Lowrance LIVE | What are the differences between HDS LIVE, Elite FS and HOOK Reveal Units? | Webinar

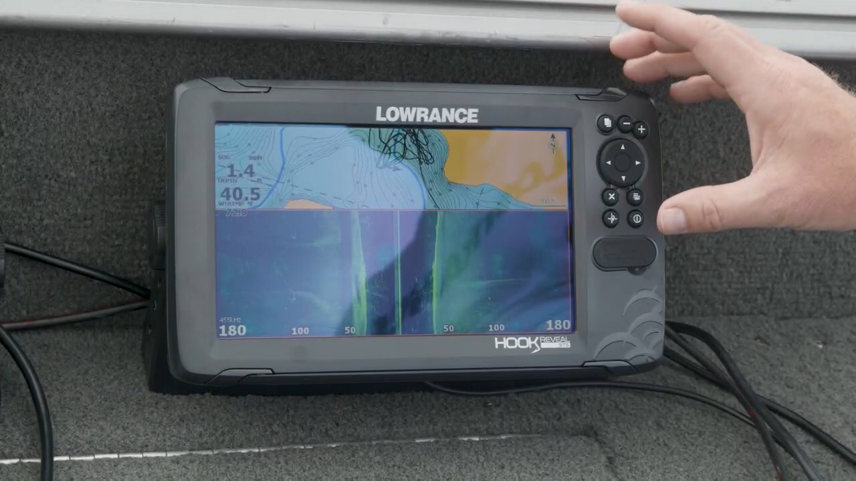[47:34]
only unit yep so we talked a little bit about that kind of gold box around the panel being the active menu right yeah or the active panel right so any button you press is going to affect that panel so if
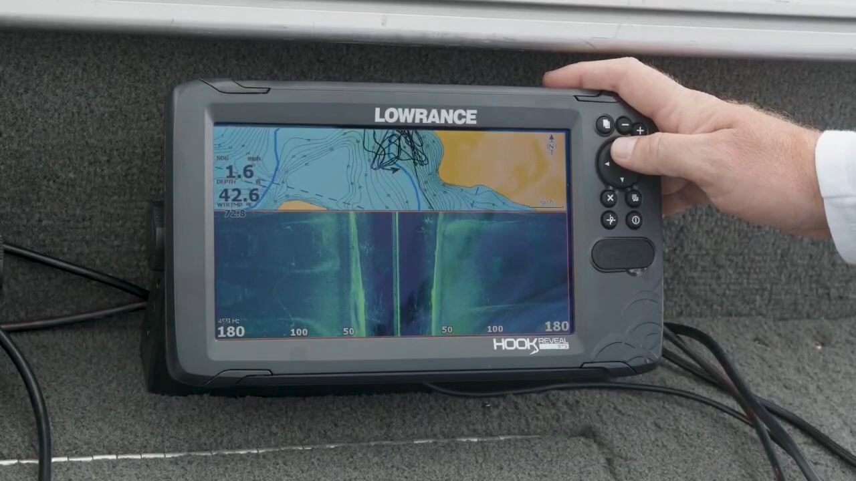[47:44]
you want to mark a spot on your side scan all you got to do is you hit that that button next to the power key that we haven't really talked about yet that's got the little cursor on it that one right there tap that one and it'll pull the cursor up okay so now you can put that on anything on your side scan panel so if you want to scroll back to you know anything there's that that culvert bridge yeah so if you want to mark that just put the cursor right on it okay and now i press and hold that that cursor button the same button yep and it'll it'll pop up the waypoint menu okay and now here you can do the same thing you can give it a name you can
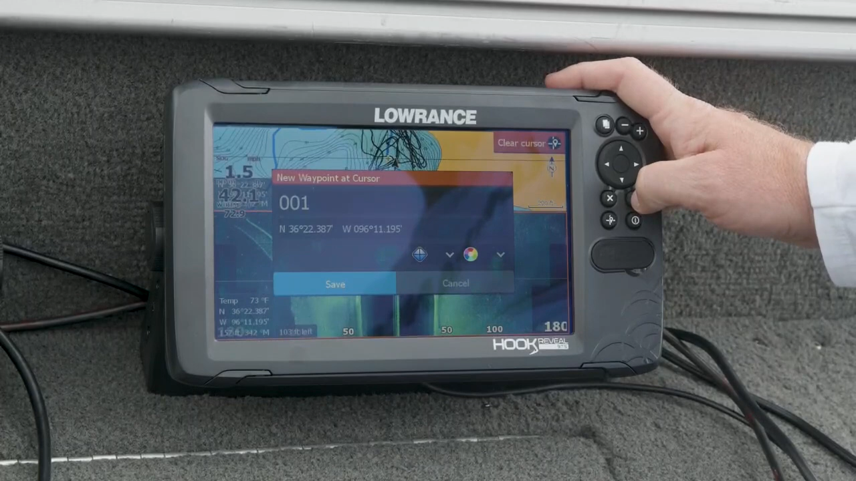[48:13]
change the icon there's a whole bunch of different colors you can put there whatever but when you hit save it'll drop that that waypoint on the chart and on the side scan panel and then i just follow the on-screen instructions clear cursor and i'm back up now you're back to live yep and you'll notice that even while you had the cursor up it kept pinging the side scan so you didn't actually miss any data so everything that happened while you had it had the side scan paused and kind of rewound still is there for you to look at once you go back to life yeah and if we want proof it works right like that was the waypoint
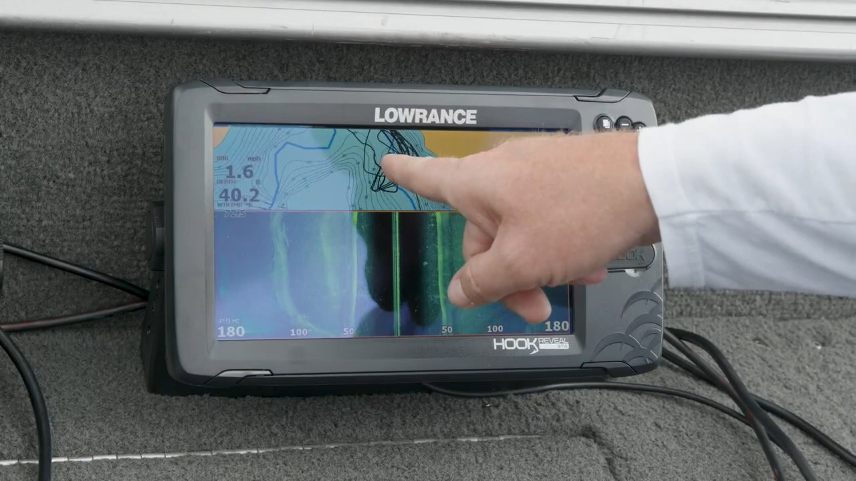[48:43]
we set on the bridge right in front of look at what's coming up yeah so there's the start of it that's awesome well that's pretty cool it's pretty powerful to see how you can actually you know combine all these different views into something that's very usable and very intuitive i think it's pretty easy yeah it's it's taken all of the pieces of technology you have and putting them together right to kind of dissect the body of water you're on and figure out where you're going to be the most productive right you take your chart with your you know whether it's contour plus or whether it's the embedded chart and hook reveal you take your one
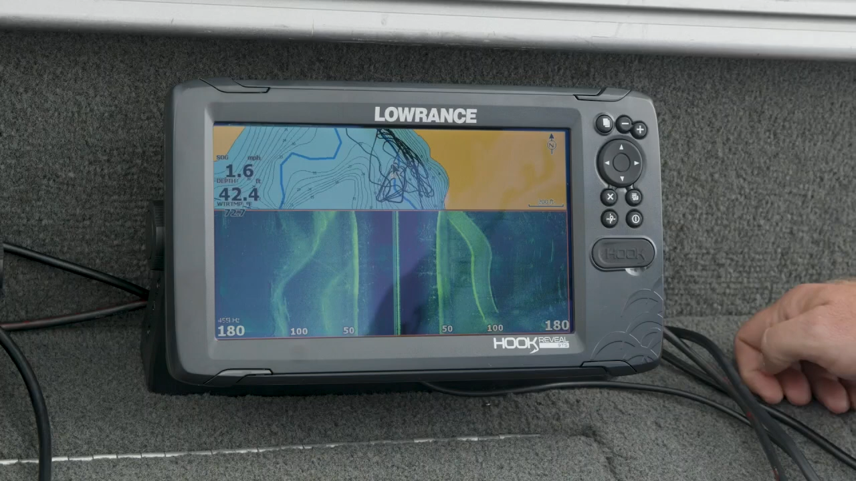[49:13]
foot contours your channels your fishing spots you know your waypoints anything you have marked there combine that with what you're seeing in high resolution on side scan and down scan to find whatever piece of structure you want to fish and then your traditional sonar once you've found that bit of structure to actually watch what's going on underneath you you put all that together and you're probably going to have a pretty productive day on the
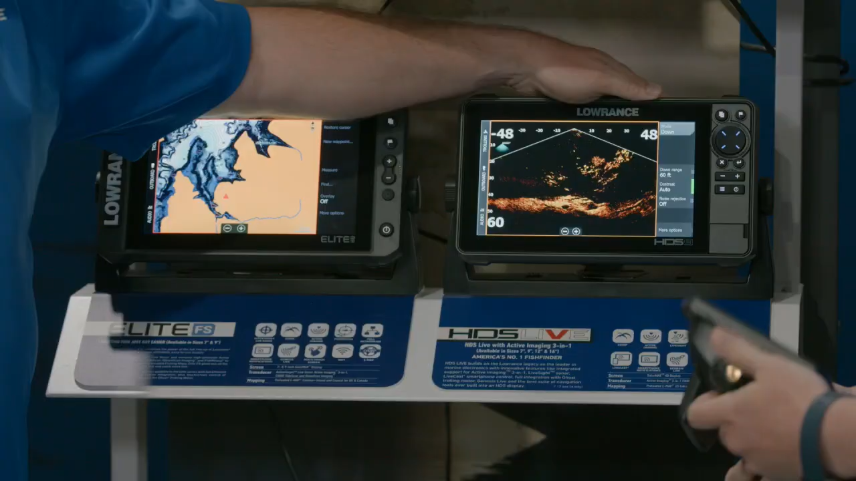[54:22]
improved over uh hds carbon no more drop to screen and a much better screen so the hds carbon was the first time we went to ips screens the hds live is a better screen with better coatings on the front um the other thing is
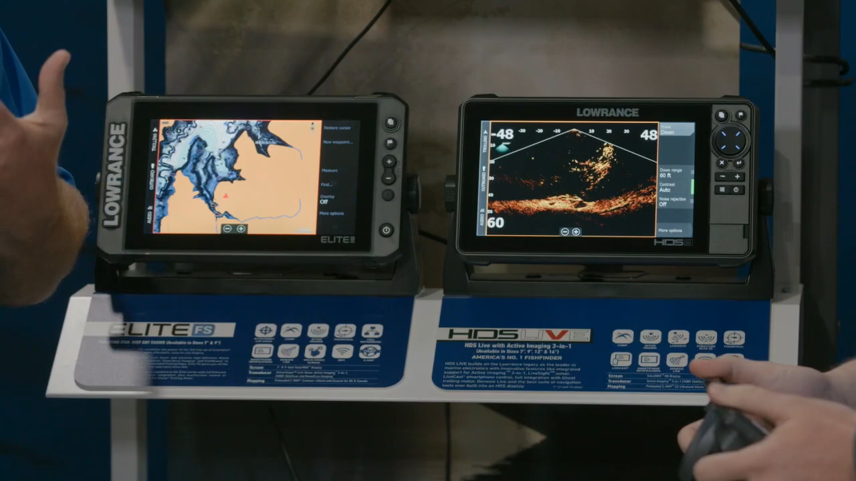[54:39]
really um so we have those quick access keys we have the processing power hds live is a rocket ship hds carbon was fast that's why it can still run the active targets live sonar but the hds live is the is the the fastest we have in the in the whole portfolio you got one more big difference on the 12 and 16s hdmi hdmi port on the back so you could do video in so if you wanted to connect your phone up uh and you know if you couldn't decide between going to catch fish watching somebody else catch fish or watching the big game uh hds live has it on the 12 and 16 we have an hdmi port in the back so you could take the video out of your phone plug it right in there if
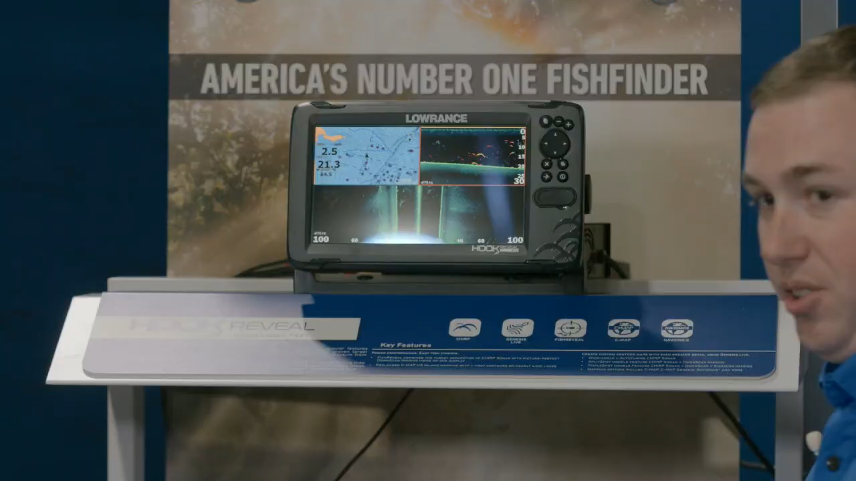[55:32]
like the the three differences between a hook reveal and a hook two yeah so the biggest difference is going to be why we named it hook reveal right that's fish reveal fish reveal so hook hook two
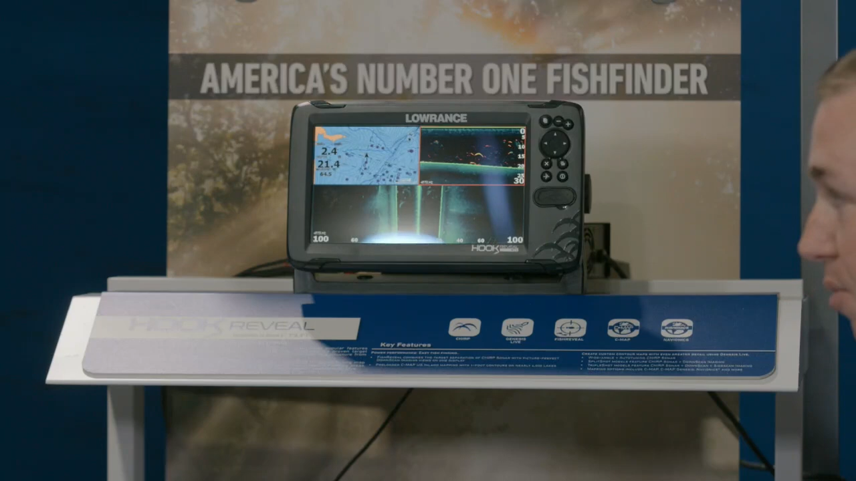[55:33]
models don't have the ability to do fish reveal so we talked about that in the uh in the on water section
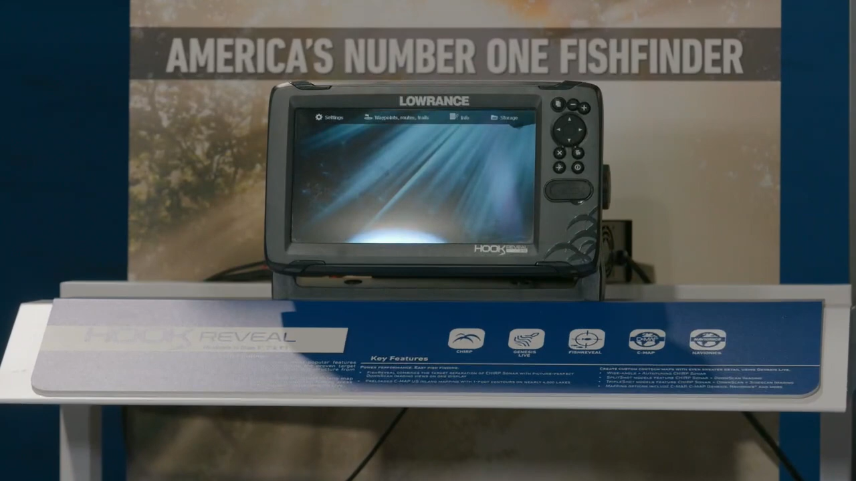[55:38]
but fish reveal is going to be this page right here so this is going to combine your high resolution down
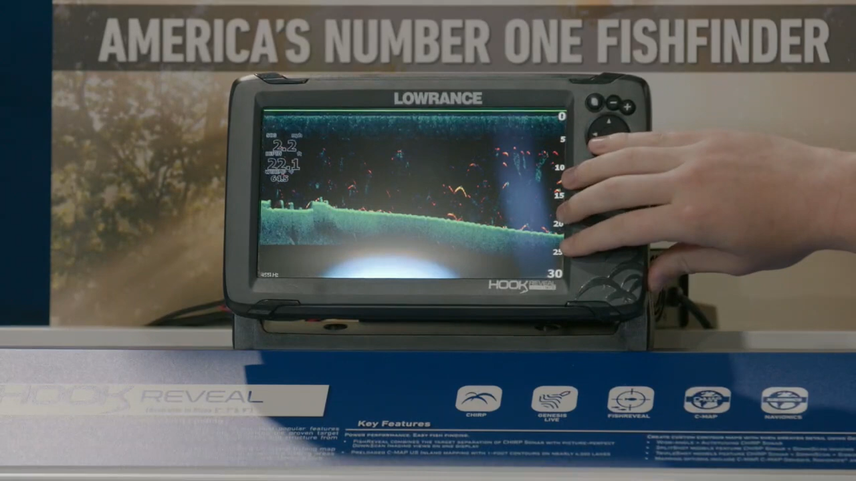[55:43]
scan and your big old fish arches from traditional sonar so we used to get asked all the time how come i can't see fish on side scan or even on tiny tiny little dots yeah and it's because it's more true to life right sonar kind of makes everything kind of big and easy to see and pick out but with down scan everything is really true to life size so like like i said in the video if you think about seeing a tree underwater you know the tree might be 20 30 feet tall well a fish in there is going to be really little right but if you can take that big fat fish arch from your sonar make it big and bright and bold and add it into your high resolution
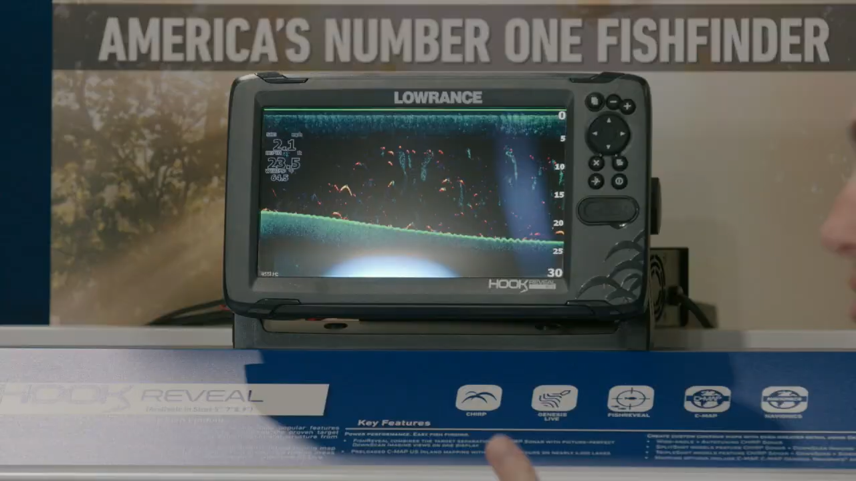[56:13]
tree now you get the best of both on one paint best of both worlds without having to do a split screen yeah built in genesis live too make your own maps on the fly if you go to a lake that's not covered by our mapping um or you have a small like you have a pond on your property and you want to know what the map of that pond looks like put a blank sd card in this turn the sonar on turn the genesis live on and drive around and you can make a map and that map always is building on itself so the more times you do that the better your map is going to be yeah exactly um real quick i'm going to ask the the producer here do we have any other questions come in that we needed